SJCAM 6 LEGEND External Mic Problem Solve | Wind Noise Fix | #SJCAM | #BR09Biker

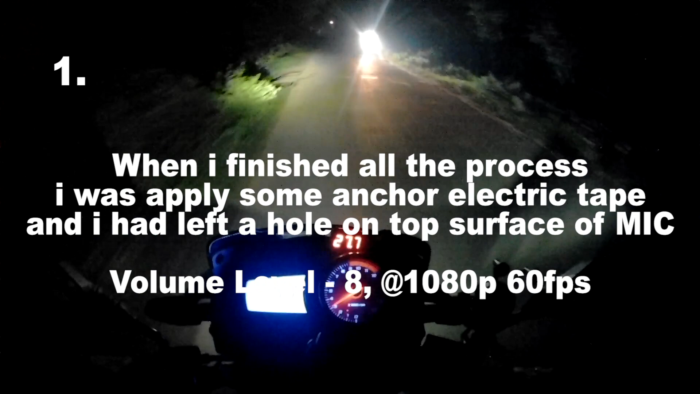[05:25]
जाएगा है तो हम यहां से टरन ले रहे हैं ओके